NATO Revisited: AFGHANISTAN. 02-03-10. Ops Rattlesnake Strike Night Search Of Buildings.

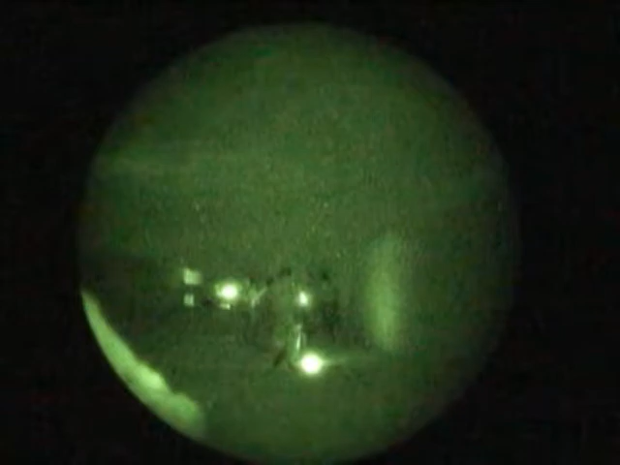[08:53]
Huh? There's some guys in there, right? Not. In the compound we just left, there's none.
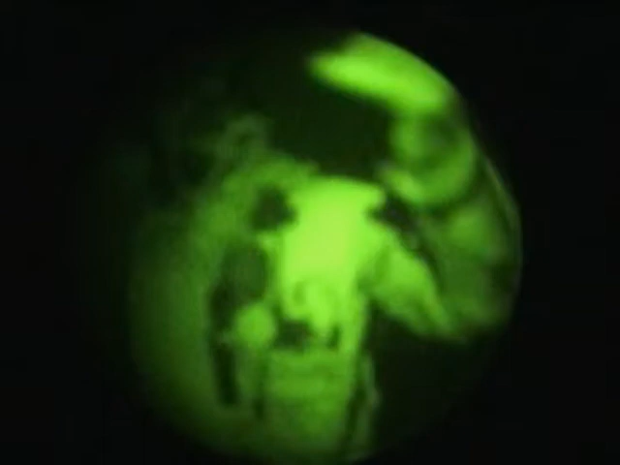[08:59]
But directly behind us, you can see the commandos we left behind.
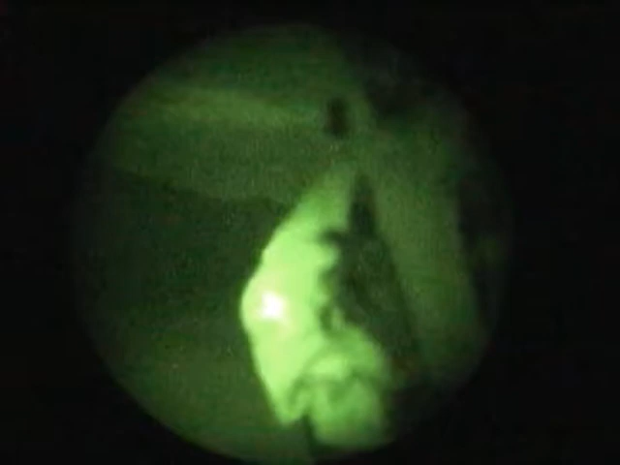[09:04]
There's nobody in the compound. Nobody in there.